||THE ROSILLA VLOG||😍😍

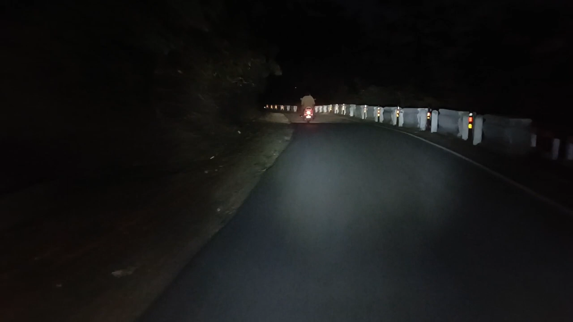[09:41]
आपको इस लोकेशन में आने का बहुत मन करेगा। आगे अभय लोग जा रहे हैं, अभय और अज्जू, पीछे मैं और मोहित है। और ये देखो यहाँ का रास्ता है पूरा पहाड़ वाला रास्ता, ये देखो टेढ़े मेढ़े रास्ते हैं।
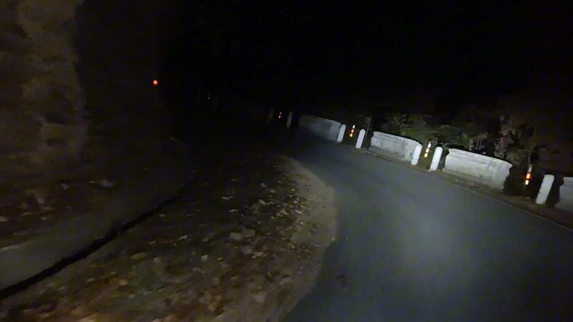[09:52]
और टेंशन मत लो, मैं दोनों हाथ से चला रहा हूँ, फोन मोहित ने पकड़ा है, मोहित मेरे भाई ने।
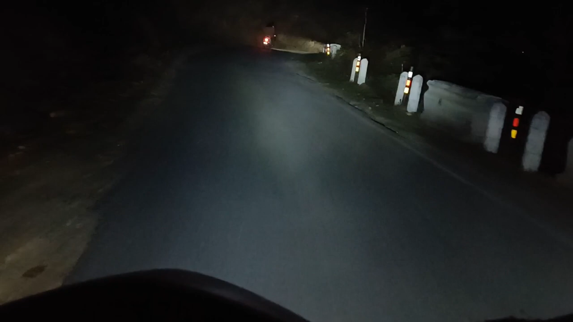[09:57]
तो ये देखो टेढ़े मेढ़े रास्ते हैं, पूरे पहाड़ वाले रास्ते हैं और यहाँ लोग वगैरह आते हैं बहुत घूमने उमने, मतलब देखने। देखो जैसे साइड में कार लगा रखी है,